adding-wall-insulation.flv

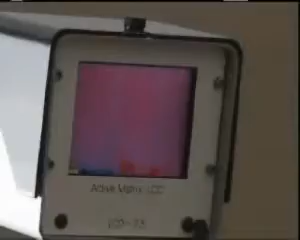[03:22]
ACE is the only insulation company that offers a thermal scan to ensure that the product has been properly installed.
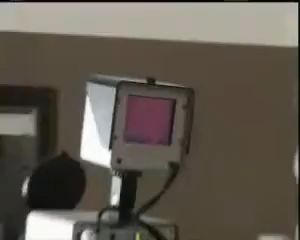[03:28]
After your insulation job, we schedule a time for our thermal scan technician to come out and scan your home with an infrared camera.
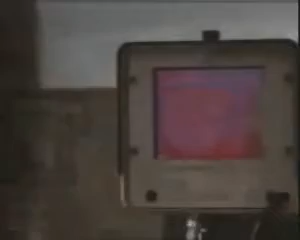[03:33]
Can you see the mist area? The technician and the customer both get to see the thermal scan results.
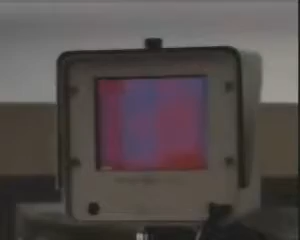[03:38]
Red areas indicate heat and proper insulation.
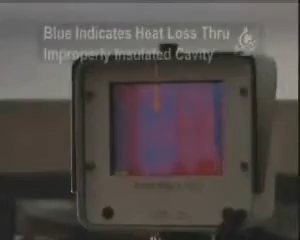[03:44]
Blue areas indicate heat loss and improper insulation.
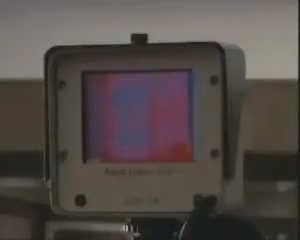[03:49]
If mist or incompletely filled cavities are found during the thermal scan, we will return to your home and redo those areas free of charge.
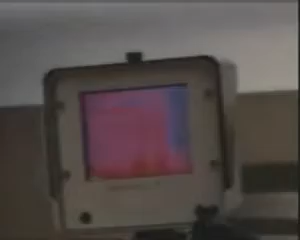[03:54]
Does the infrared camera really show heat loss?
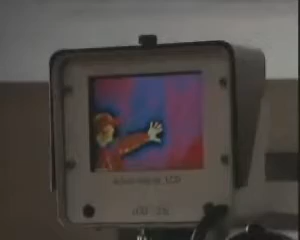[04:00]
Yes, it does as indicated by the hand print on the wall. See the man putting his hand on the wall for 10 seconds.
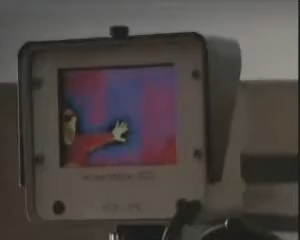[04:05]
Now notice, after he has pulled away from the wall, we are able to see his hand print through the thermal scan.
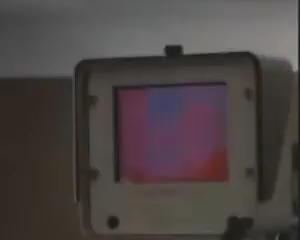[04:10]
Even the best companies can leave a void.